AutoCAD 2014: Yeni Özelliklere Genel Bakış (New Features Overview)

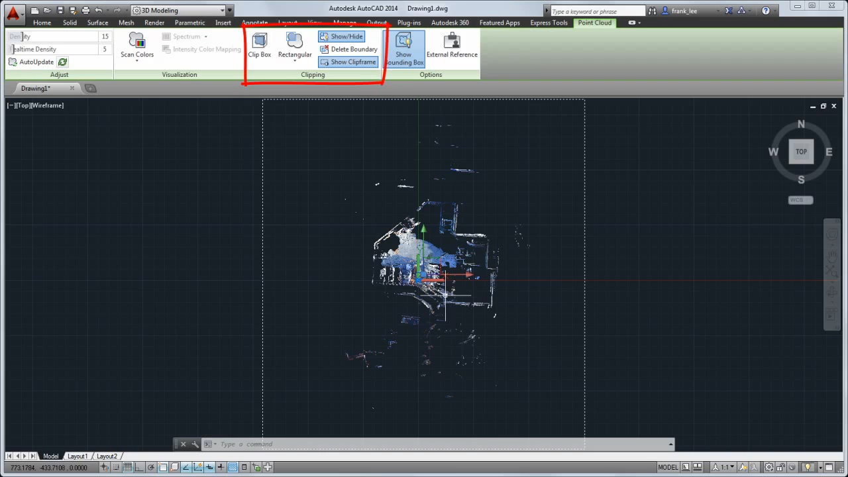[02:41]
For example, you can now use the rectangular clipping button to quickly create a new clipping boundary.
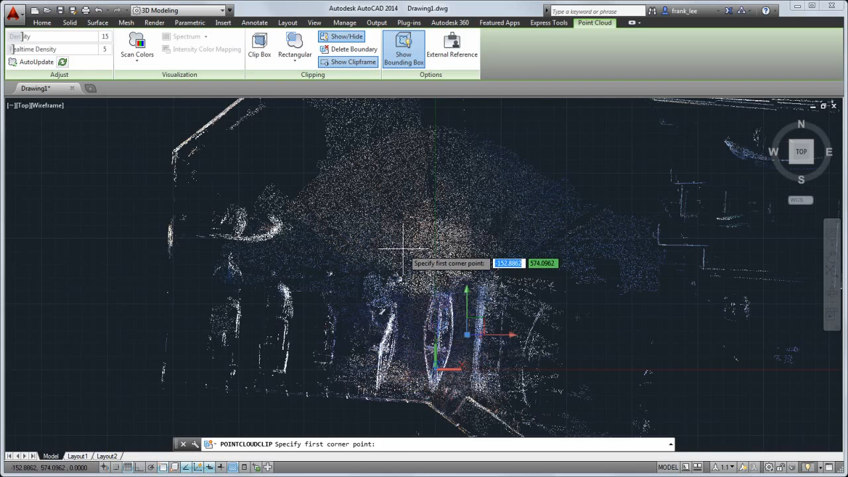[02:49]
You can also set color stylizations to help you analyze the point cloud data. For example, you can set the colors to show the surface normals of the scanned objects.
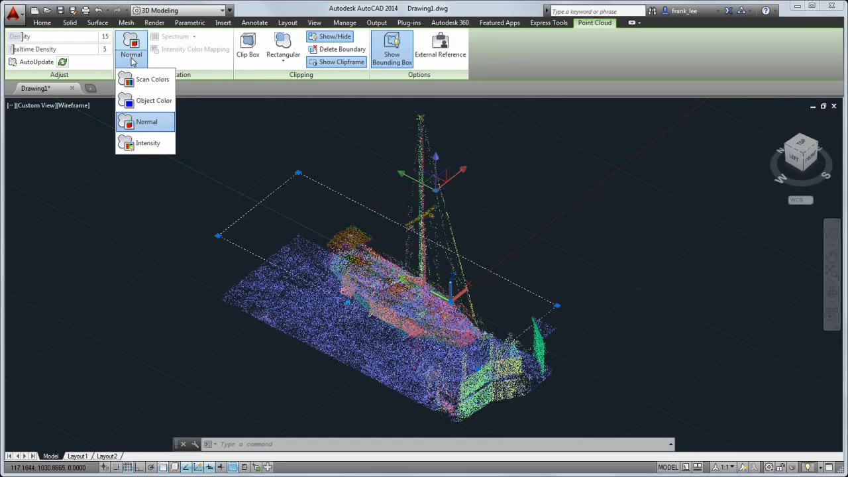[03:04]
If you set the color stylization to intensity, you can change additional color settings.